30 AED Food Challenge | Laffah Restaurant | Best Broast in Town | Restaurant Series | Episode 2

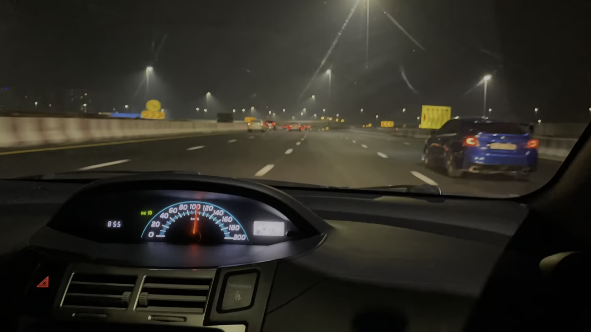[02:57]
सो हम लोग बर्शा पहुंच चुके हैं और रश काफ़ी है क्योंकि वीकेंड है,
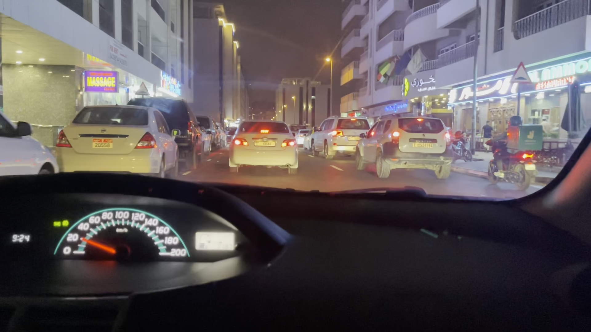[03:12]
तो रश काफ़ी है। मैंने जैसे आपको पहले बताया था पार्किंग भी अभी ढूंढना एक जो है ना हमारे लिए टारगेट होगा। तो लेट्स सी हमें पार्किंग कितनी देर में मिलती है और कितनी करीब मिलती है। लाफा हम ऑलमोस्ट पहुंच चुके हैं,
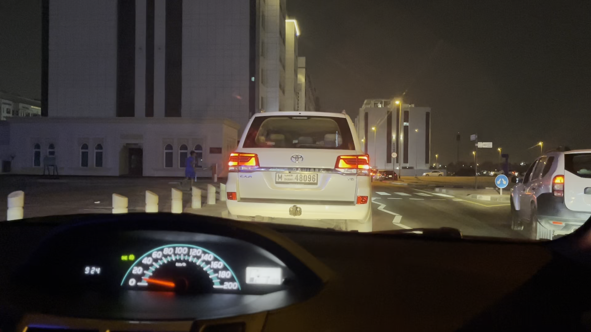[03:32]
ये आपके सामने वाली बिल्डिंग में आपको जो लेफ़्ट पे नज़र आ रही है इसमें ही है लाफा। तो लेट्स सी पार्किंग हमें कहाँ मिलती है। तो यार ये जो बर्शा का ये वाली साइड है टोटली नहीं डेवलप है, आप देख सकते हैं।